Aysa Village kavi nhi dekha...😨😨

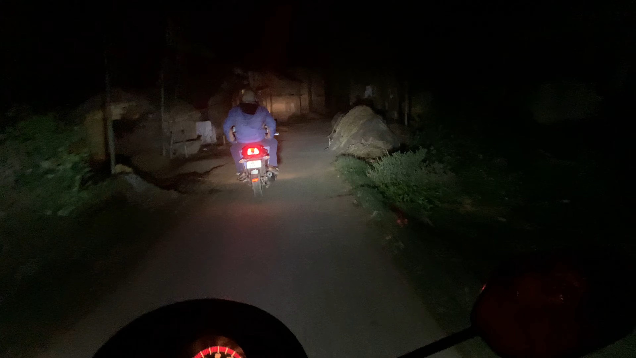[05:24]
तो भाई हम दोनों भाई मिलके थोड़ा सा घूमने के लिए आए थे, बेसिकली एक्सप्लोरिंग के लिए, पर अभी जाके हमको रास्ता
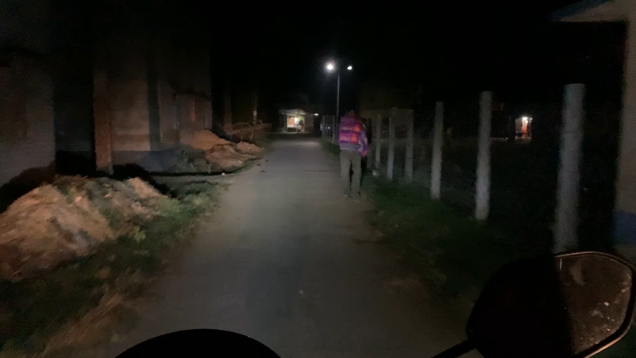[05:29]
नहीं है कहाँ रहे तो इधर से भी तो वो आ गया, रॉन्ग साइड लिया था, इस साइड।